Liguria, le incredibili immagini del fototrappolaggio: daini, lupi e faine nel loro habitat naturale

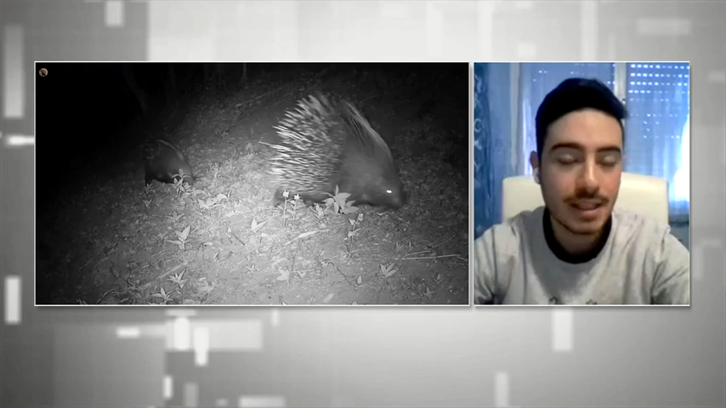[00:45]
registrare un video in base a come appunto viene impostata.
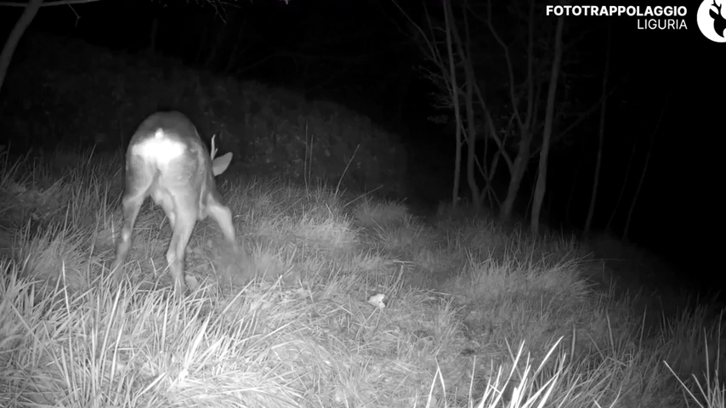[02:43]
Oh guarda, riprendiamo tantissime specie, sono veramente tante, abbiamo video di caprioli, tassi, faine, istrici, lupi, cinghiali. La Liguria ha una biodiversità molto elevata e quindi sì, praticamente qualsiasi animale sia in un contesto anche magari periurbano perché abbiamo delle fototrappole anche diciamo magari